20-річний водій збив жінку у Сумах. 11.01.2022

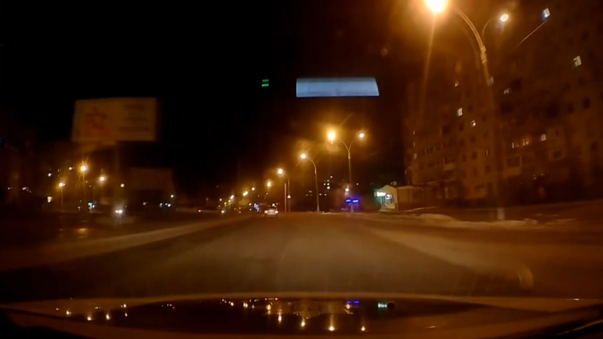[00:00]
Об 11-тій вечора поліцейські стали свідками ДТП на проспекті Михайла Лушпи. Там водій автомобіля «Кія» збив жінку.